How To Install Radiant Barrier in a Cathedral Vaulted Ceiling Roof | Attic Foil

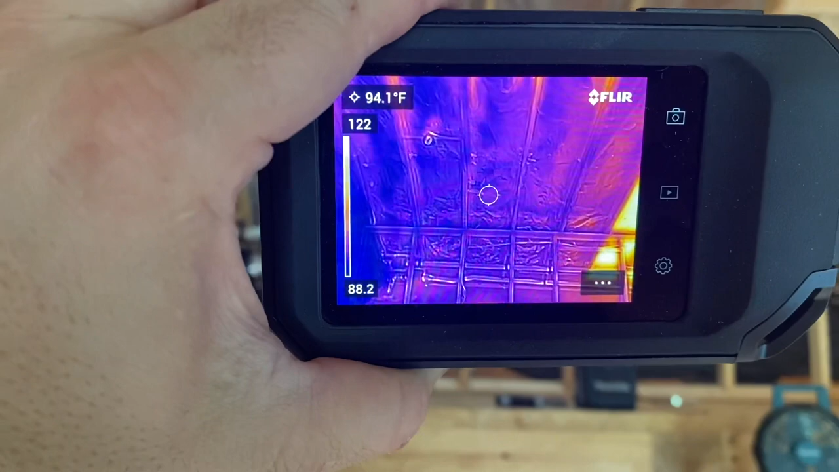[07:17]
On screen: spot 94.1°F
degrees 94 degrees on this side move the camera
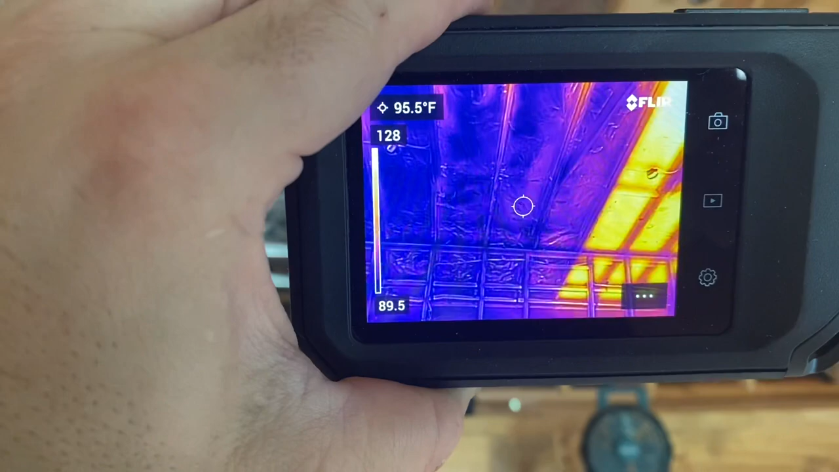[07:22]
On screen: spot 95.5°F
and then look at that orange 121
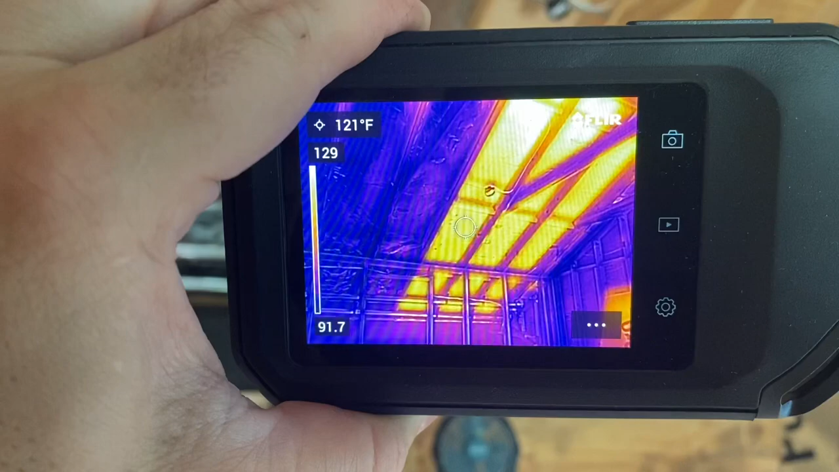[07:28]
On screen: spot 121°F
and it's pretty overcast today just look at that difference
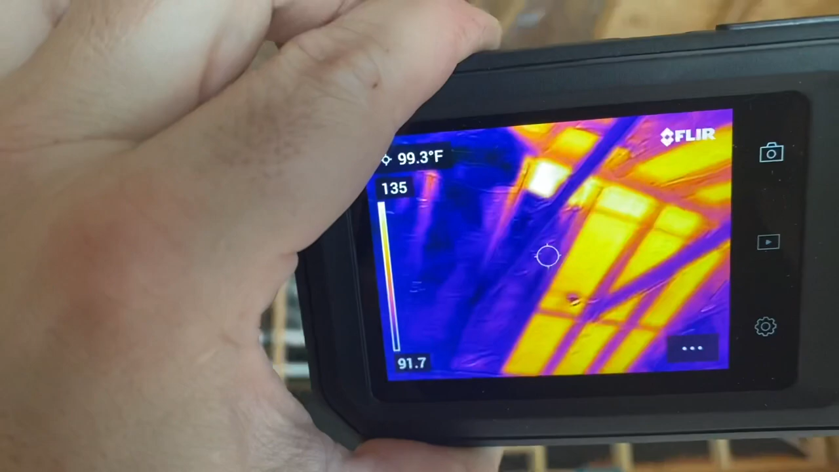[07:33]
On screen: spot 99.3°F
of radiant barrier so the purple is obviously the coolest part and frame
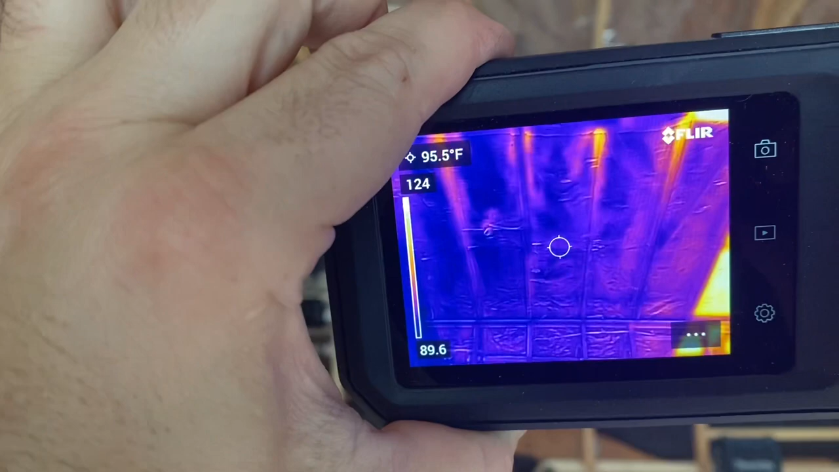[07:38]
On screen: spot 95.5°F
the yellow yellowy orange color is the hottest part I mean
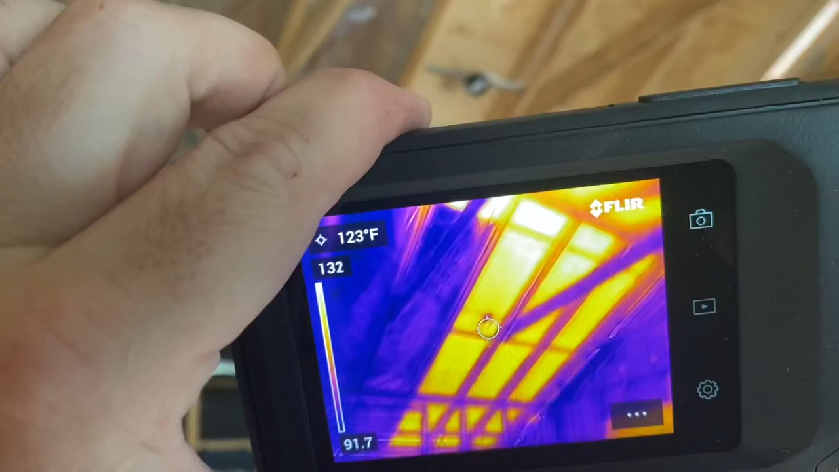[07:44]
On screen: spot 123°F
it's just it really is doing its job all right guys well it's been a little bit since I've done that last clip and I've done pretty much all of